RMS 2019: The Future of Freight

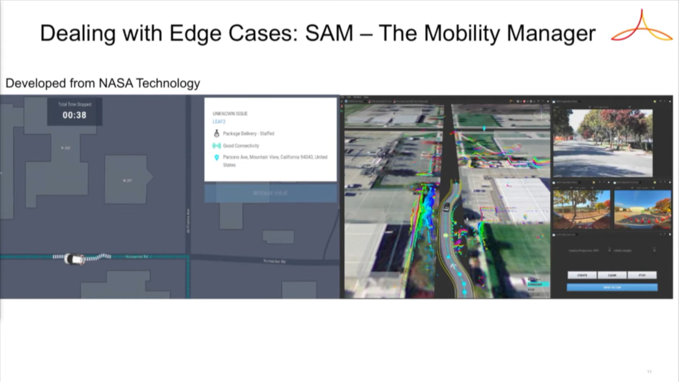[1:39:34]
By the way, during this process, once this car starts to drive, it is fully autonomous. If someone jumps in front of the car, you know, still the car is fully in charge and control. And then once it's done, the car continues going its path. So this is kind of like what we see, envisioning the way that we work.